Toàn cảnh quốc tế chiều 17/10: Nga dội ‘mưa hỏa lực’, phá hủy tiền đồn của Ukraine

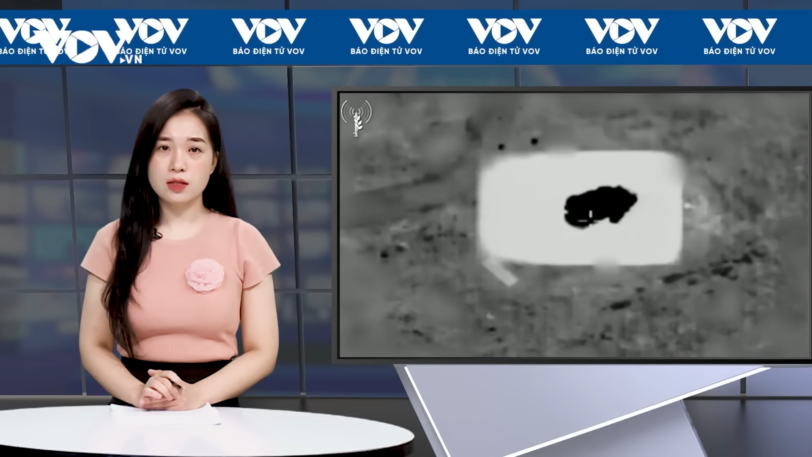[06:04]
Theo IDF, đoạn video ghi lại khoảnh khắc tên lửa của Israel tấn công vào tòa nhà cũng như một cơ sở thiết bị quân sự của Heppola ở Liban.
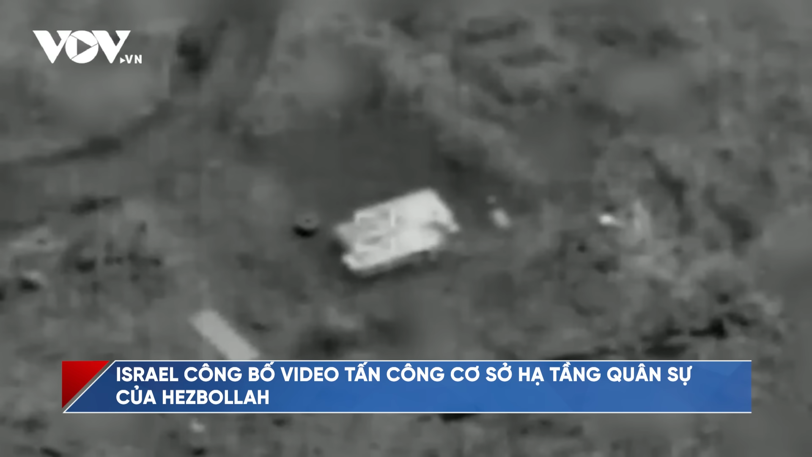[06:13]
Cuộc xung đột Israel Hamas đang có nguy cơ lan rộng khi các cuộc đạo súng ăn miếng trả miếng giữa Israel và Heppola ngày càng gia tăng, khiến cho hơn 10 người ở Liban và ít nhất hai người ở Israel thiệt mạng kể từ ngày 8 tháng 10.